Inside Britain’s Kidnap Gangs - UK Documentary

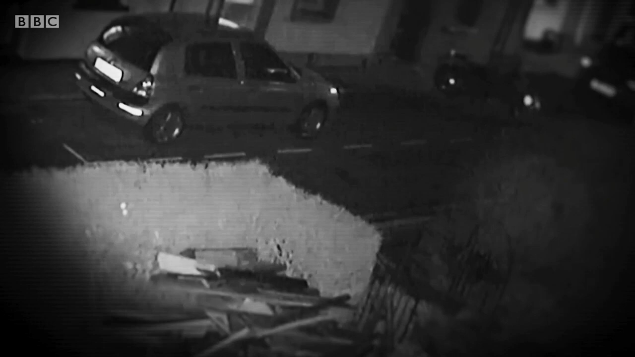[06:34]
CCTV on a house a few doors down captured Daniel's attempted escape. But his attacker and an accomplice gave chase.